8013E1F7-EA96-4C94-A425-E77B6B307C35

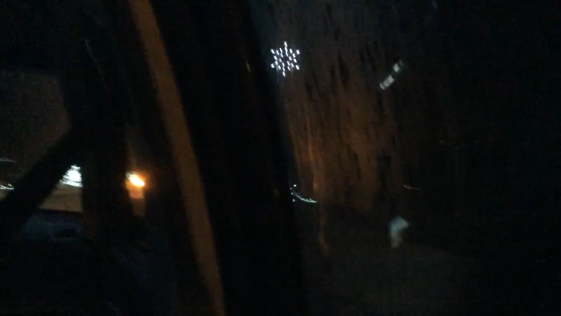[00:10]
we are at the bayside adventure christmas light drive-thru
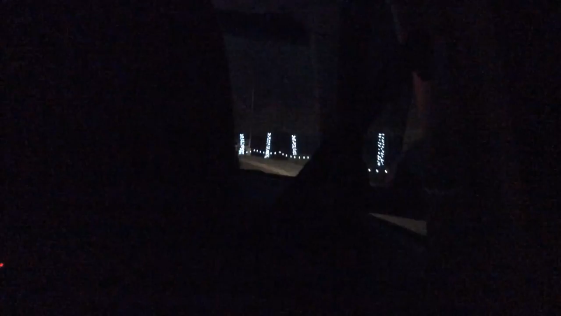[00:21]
this is it a mile long so oh yeah just don't go too fast i know it's mine look at this the foggy window you might want to turn the
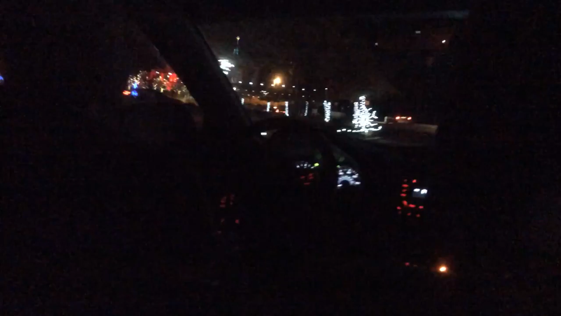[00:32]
hold on let me wipe that sky let me wipe your window there you go oh look at this
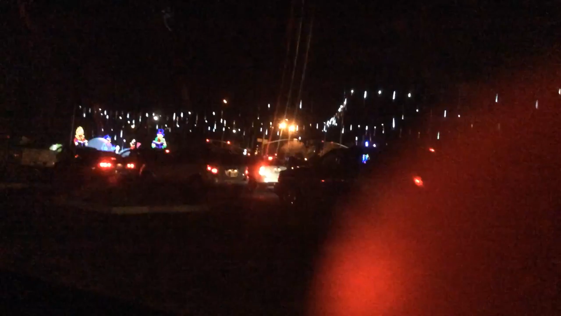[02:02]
oh wow oh wow look at those bicycles yeah that's really cool awesome scott like it huh